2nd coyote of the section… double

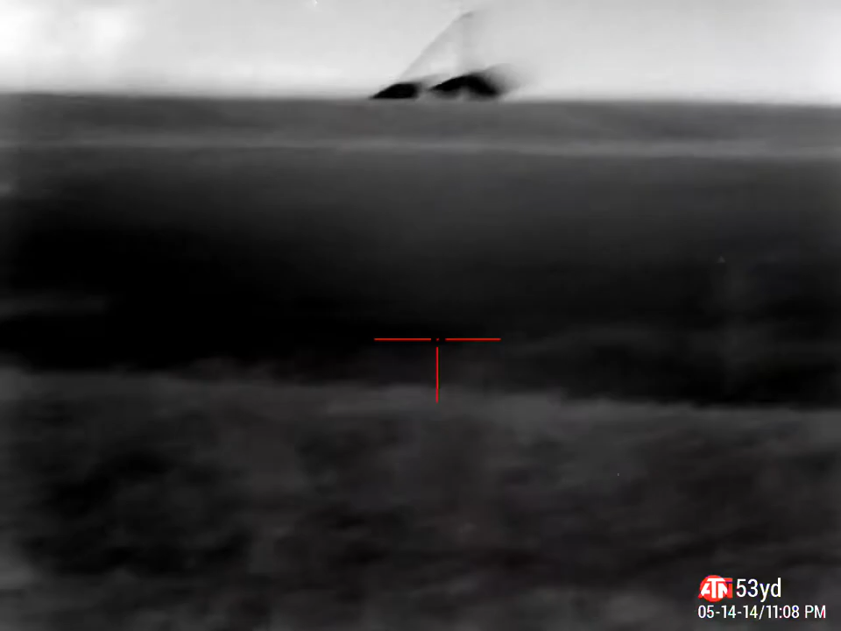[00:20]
Nice. Nice. Oh, shit. Both fucking dead. Got both coyotes. Isn't that cool?
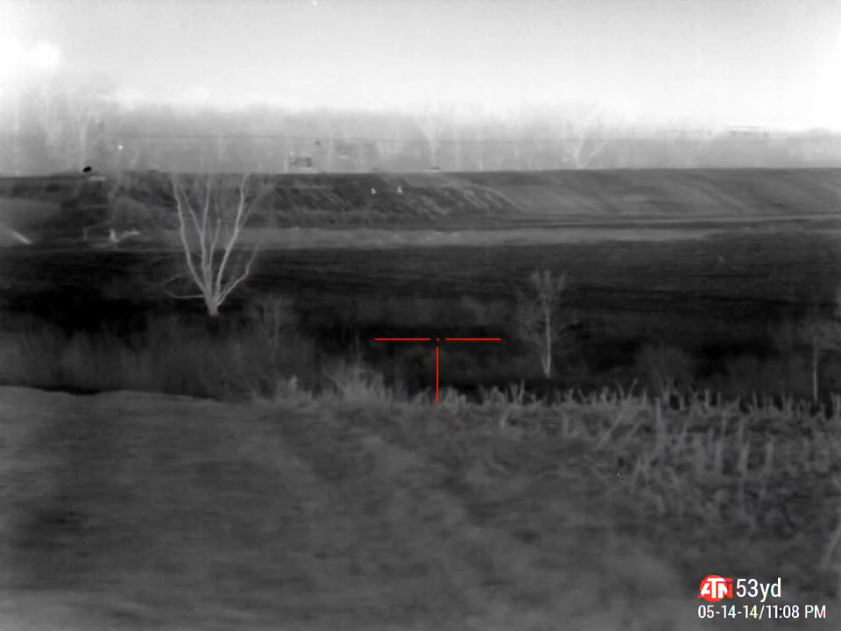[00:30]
See, I think the wind was.